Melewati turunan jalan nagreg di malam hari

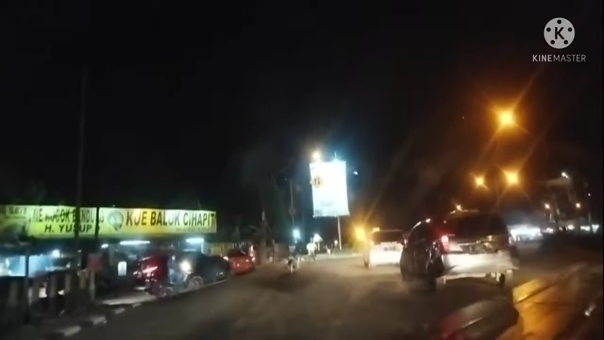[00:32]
kita akan melewati turunan Nagrek yang memang cukup curam ya kami akan berkunjung ke Garut ke daerah Garut melalui jalur Nagrek bisa tonton sampai akhir ya videonya
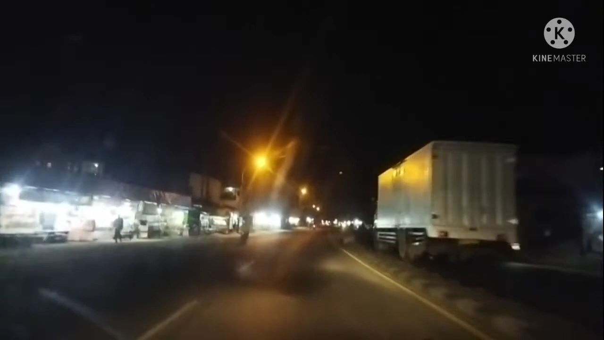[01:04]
ini sekarang kita melewati disini sekitar pukul 7 7 hari Jumat
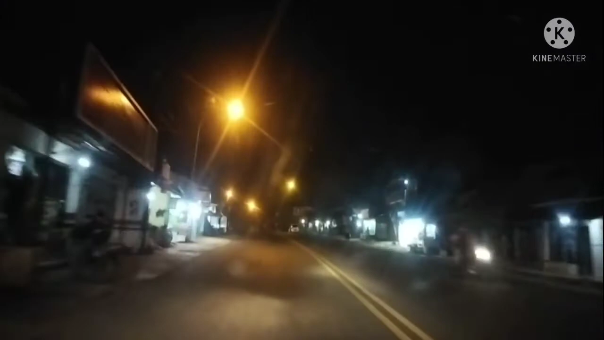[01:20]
jadi agak kosong ya jalanannya ramai lancar nah ini adalah turunan Nagrek yang memang kita harus hati-hati nih sepanjang jalan turunan Nagrek ini karena
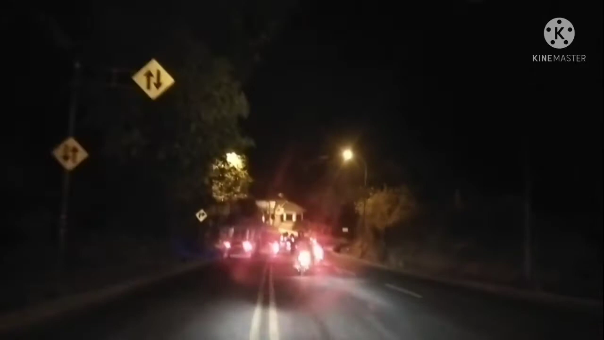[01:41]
memang disini curam curam jadi disini tuh banyak sekali terjadi kecelakaan
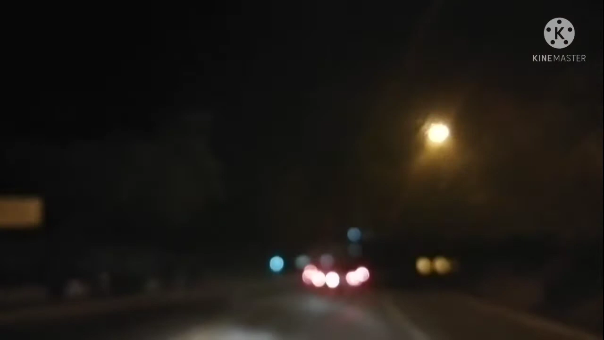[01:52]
disahkan kalau melewati kesini pastikan klaim Anda dalam keadaan baik nah ini nah disini juga ada nih yang sedang mengganti ban
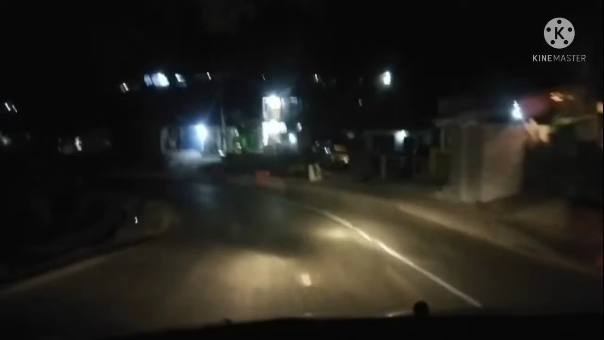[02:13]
selain turunan atau ya turunan disini juga celahnya berliku jadi memang rawan untuk terjadinya kecelakaan kita sudah harus belok lagi dan memang belokannya juga cukup tajam ya
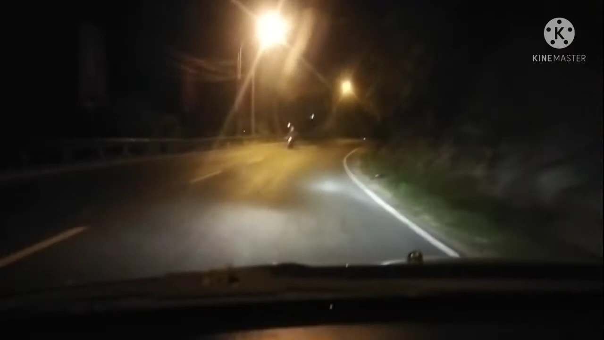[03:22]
selalu hati-hati ya kalau lewat jalan Nagrek
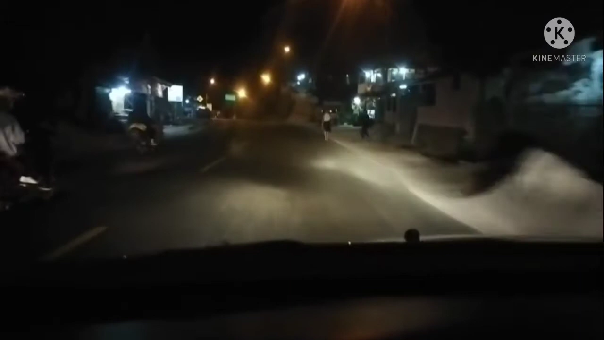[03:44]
di depan ada jalan bercabang ke sebelah kanan yaitu jalur garut sebelah kiri jalur tasik atau limbangan